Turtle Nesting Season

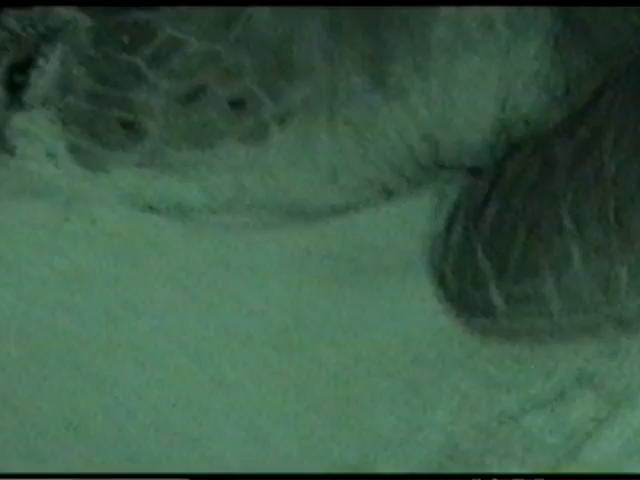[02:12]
And sometimes you can even see a drag mark right in the center from the turtle's tail. And then there will be a lot of digging which is where the turtle lay their eggs. Years ago, DOE worked to spot several species of turtles nesting.